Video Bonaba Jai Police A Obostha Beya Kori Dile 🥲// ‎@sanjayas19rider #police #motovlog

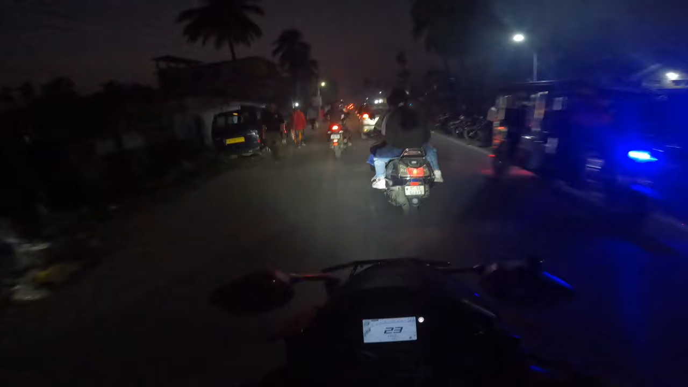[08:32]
Aduh, di pura khawat gisi, ekdom traffic biasa puja karena.